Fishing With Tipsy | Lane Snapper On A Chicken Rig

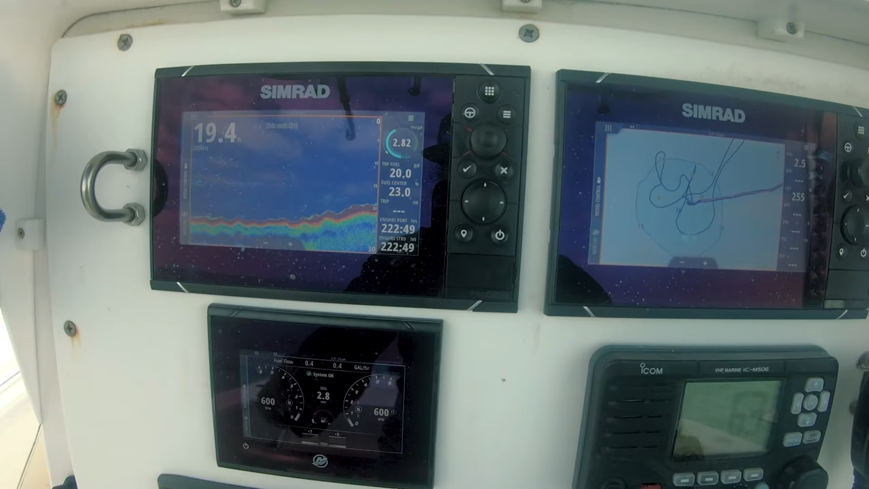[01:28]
All right. So this is my first spot. It's not much.
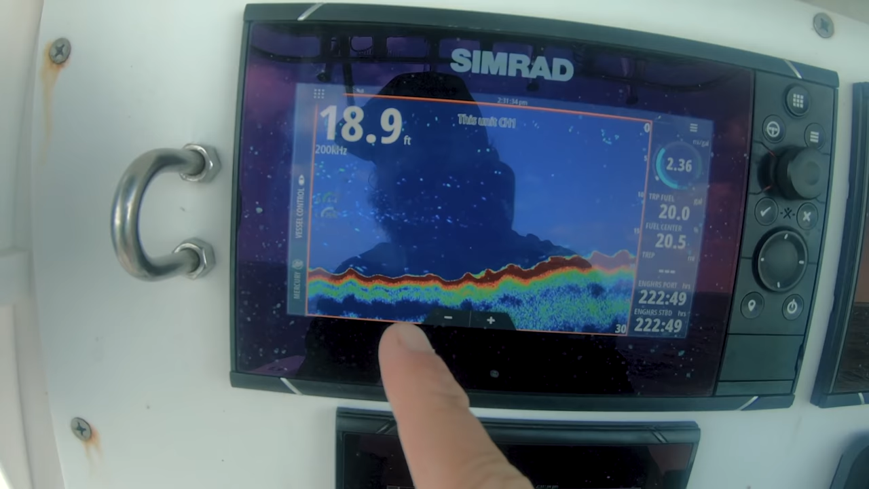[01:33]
On screen: depth 18.9 ft
You can see sand on the outside about 20 feet or so, and it's just a real gradual hump. But for whatever reason, it just holds life. Not a secret spot. I'm definitely not trophy hunting today. You can see I'm right off Key West. Not far, just a few miles.
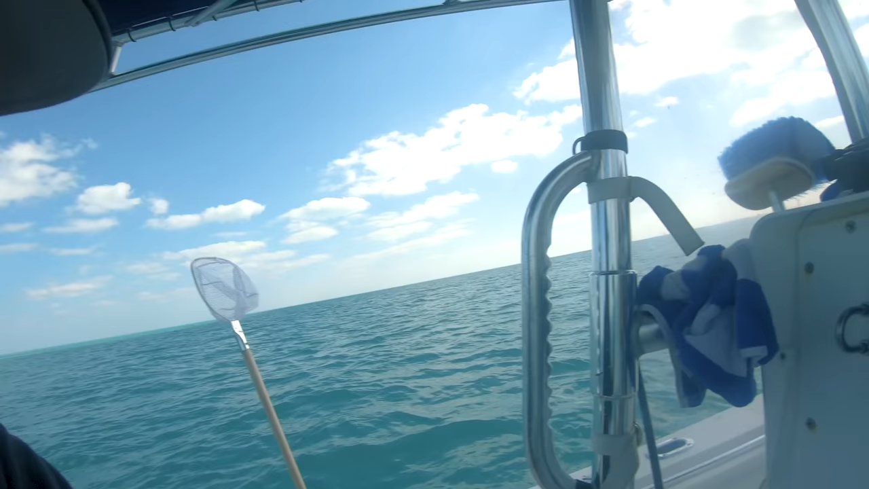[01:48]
But for whatever reason, this area holds a lot of snappers. Just pretty much it's hard bottom and fans.
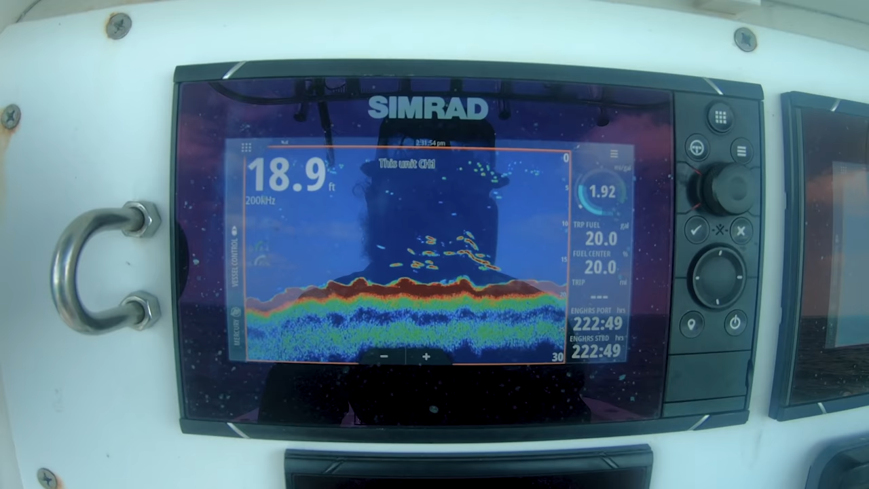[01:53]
On screen: depth 18.9 ft
There's not really any rocks there or anything. But you can see I literally just pulled up and there's already a decent amount of life under the boat. So I'm going to get the anchor set and show you what rig I'm fishing with.